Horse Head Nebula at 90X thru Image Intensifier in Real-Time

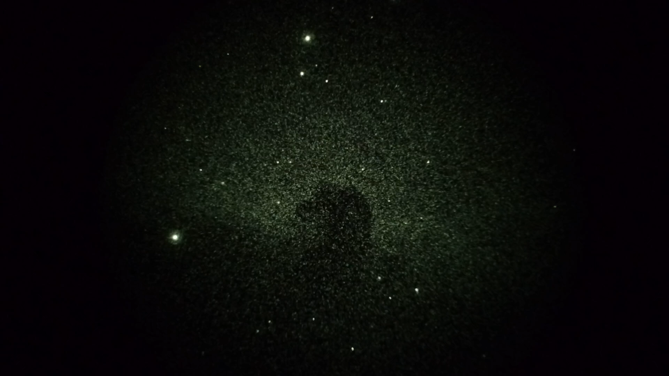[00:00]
Take one of IC-434, the Horsehead Nebula in the Constellation Orion. Pretty obvious horsehead there. Half a second shutter, 3200 ISO. That's two frames a second. Unique frames a second. We're looking through a Milan 250 scope at f9.2. This would be 90 power, and you can see a prominent horsehead silhouetting against some brighter diffused nebulosity. Okay, um,